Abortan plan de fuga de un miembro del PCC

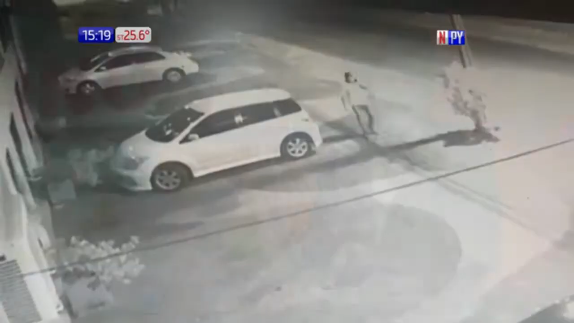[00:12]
Hoy también, fue noticia antes, también otro adelanto de Código de Peligro probablemente, algo que se viene repitiendo hace rato. Aborto de plan de fuga. ¿Te acuerdas que hace rato, sí, abordaba un plan de fuga, había dinamita en gel que estaba yendo no sé dónde. Donde después, cada tanto se menciona lo de inteligencia que está interceptando y evitando planes de fuga o de crímenes. Hace poco en Trinidad estuvieron a tres delincuentes que estaban a punto de cometer un crimen, un delito supuestamente, ¿verdad?
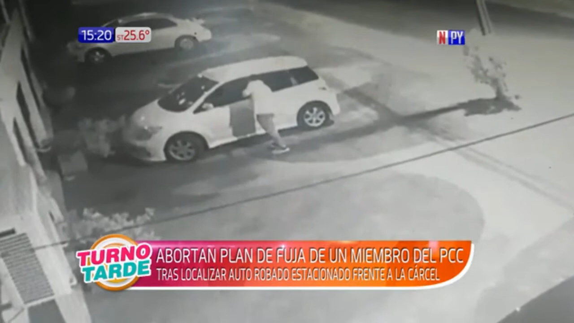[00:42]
Bueno, esto tiene que ver supuestamente con integrantes del PCC que estuvieron trabajando para lograr la fuga de uno de ellos de la cárcel, había un auto dando vueltas por la zona. Este creo que es el momento del robo del auto que después encuentran en la penitenciaría de Coronel Oviedo.